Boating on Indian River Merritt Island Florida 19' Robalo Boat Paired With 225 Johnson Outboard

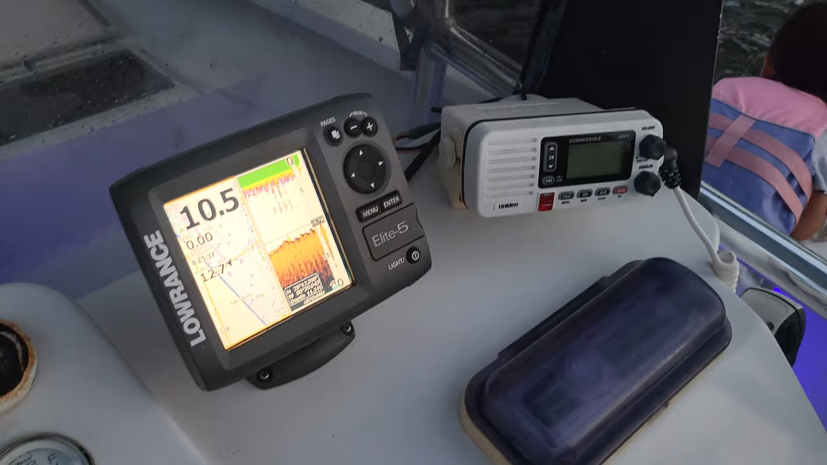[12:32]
There's no fish, guys. We're up here by the Dayfox bridge.